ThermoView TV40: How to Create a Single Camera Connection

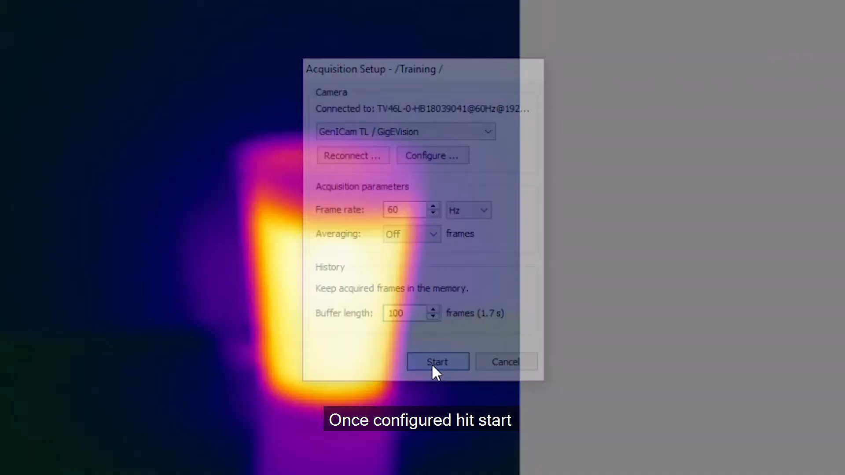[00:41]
After connection completes, open camera controls from the tools panel.
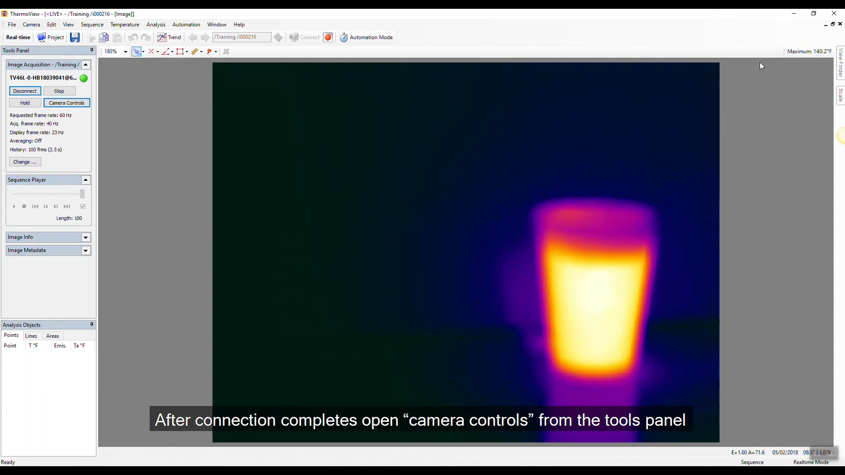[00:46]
On screen: max 140.2°F
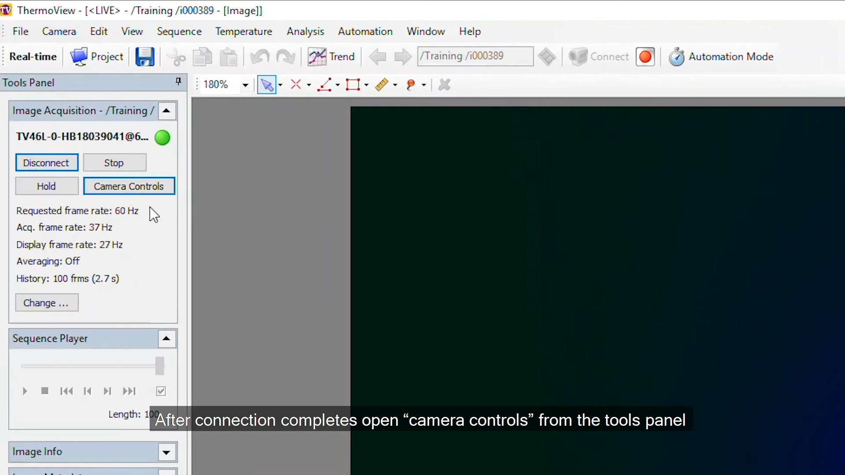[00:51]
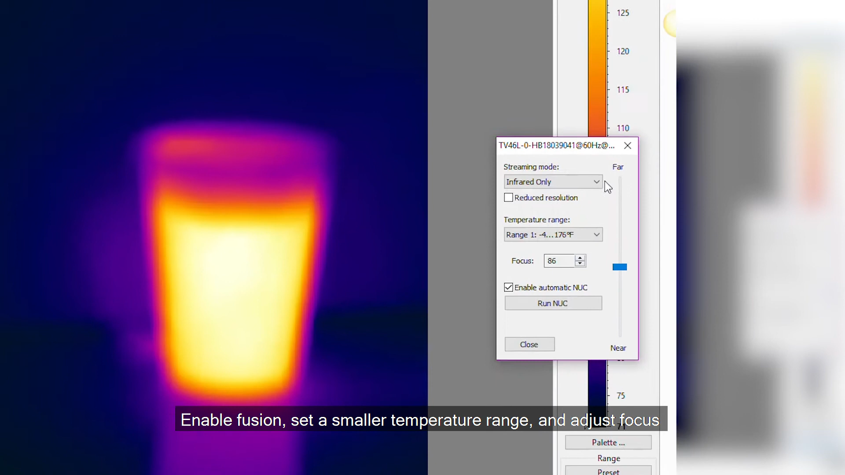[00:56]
Enable fusion, set a smaller temperature range and adjust focus.
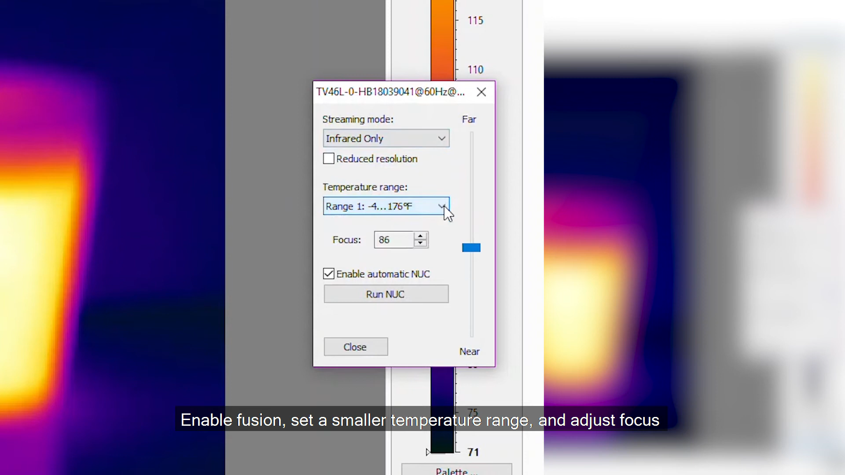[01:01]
You can use the slider or click the arrows for fine adjustments.